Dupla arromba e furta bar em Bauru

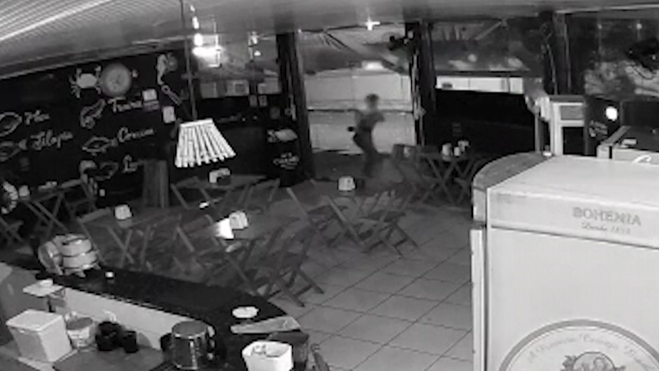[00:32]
Eu acho muito bonito quando a gente tem vidro na porta, maravilhoso, né? Traz um ar chique, assim, transparente, enfim, na arquitetura fica bem bonito. Mas fato é que esse comerciante aí já tá cansado dessa situação e provavelmente vai trocar o vidro por qualquer outra estrutura que seja muito mais forte se não colocar grade na frente dele.
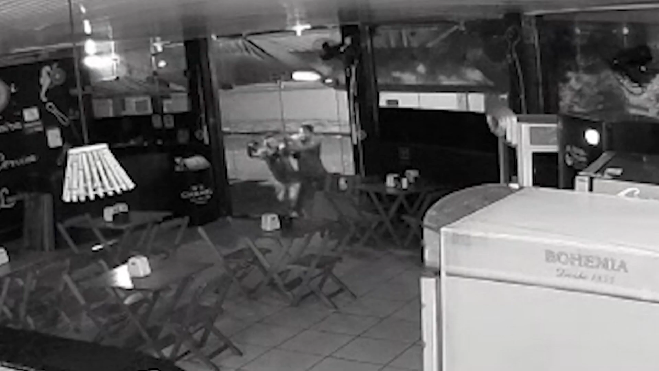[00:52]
Porque é a quinta vez que esse estabelecimento comercial é invadido. E na madrugada de hoje, você vê aí nas imagens, por volta da uma e meia da manhã, no Jardim Panorama em Bauru, esses dois homens invadiram e furtaram. E eles tentam, no primeiro momento, entrar no comércio e invadir, batendo na porta.
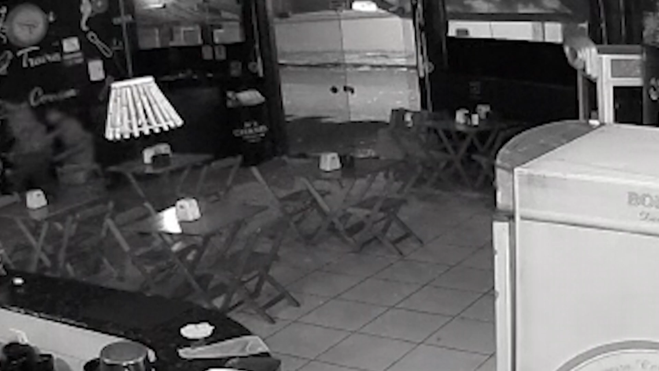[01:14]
Eles tentam bater, dar socos, aí depois tentam o próprio corpo, não conseguem,
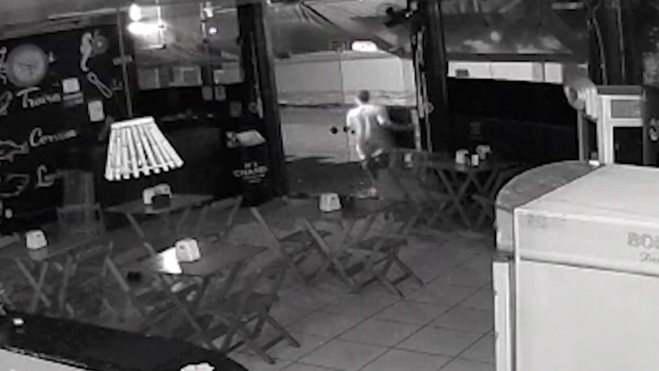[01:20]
até que com uma pedra eles conseguem derrubar essa porta de vidro, né? Que os estilhaços vêm ao chão e a hora que eles entram no estabelecimento, um deles inclusive escorrega. Você vê aí nas imagens e aí eles levaram, dá só uma olhada, uma televisão, um iPad e a gaveta do caixa. Tudo de forma muito rápida, muito bem pensada e planejada. E o proprietário reforça que é a quinta vez que o comércio é invadido e, novamente, ele registrou um boletim de ocorrência, Rodrigo.